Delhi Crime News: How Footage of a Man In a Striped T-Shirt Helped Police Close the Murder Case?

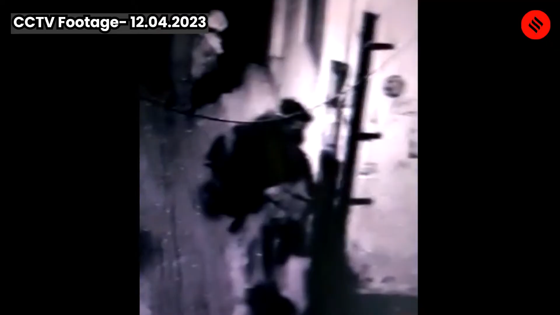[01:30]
The man and woman in the footage were identified as Vinit and his sister Parul Chaudhary, while the deceased was identified as Rohina Naz, also known as Mahi.
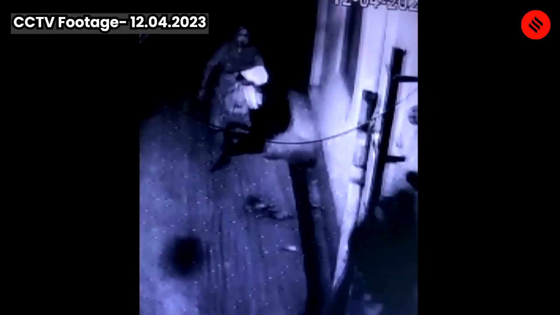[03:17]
The police quickly realized that the woman captured on CCTV was in fact Rohina's lifeless body.
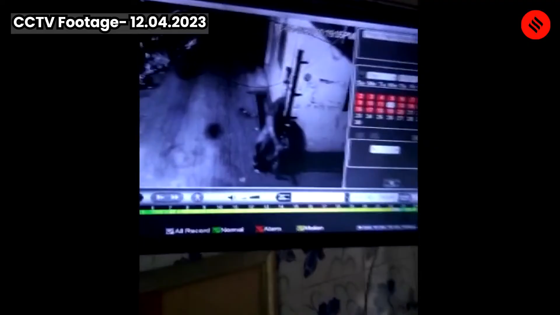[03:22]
Vinit and his associate drove around with the cops between them for over 12 kilometers before finally discarding it outside a house in the darkness of Karawal Nagar.